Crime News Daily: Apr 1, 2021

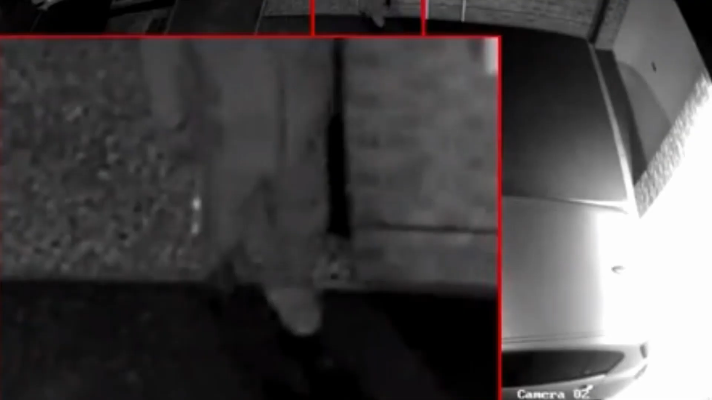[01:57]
Neighbors CCTV captures 50-year-old Paul Robson stalking his ex-partner,
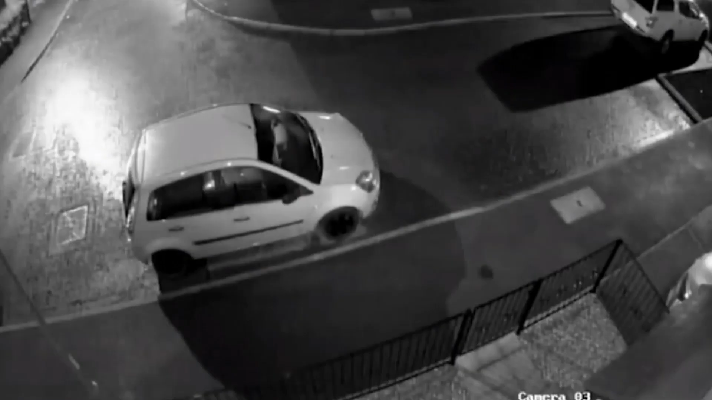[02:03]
47-year-old Caroline Kale's home, in Linton, North Cumberland for a few minutes before glancing over a gate.
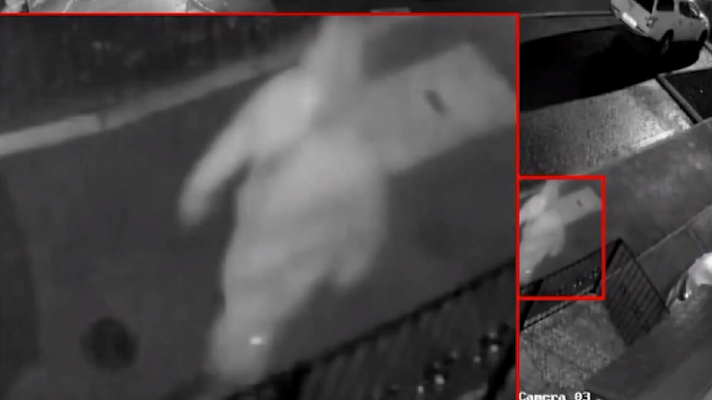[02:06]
He turned up to her house to confront her over the sexual relationship she was having with a 15-year-old boy.
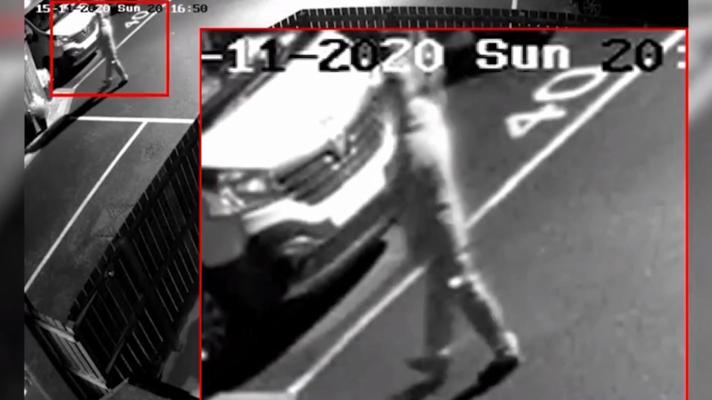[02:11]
When he arrived at the home, she let him in. He then grabbed her, causing bruises to her arm. He then punched her, and she fell to the ground. He stood over her when he repeatedly kicked her in the face and head with steel-capped boots, fracturing the bones in her face and causing a cardiac arrest and a fatal brain injury. He then chopped her hair off and slashed her buttocks with a knife and poured ammonia solution over the top of her.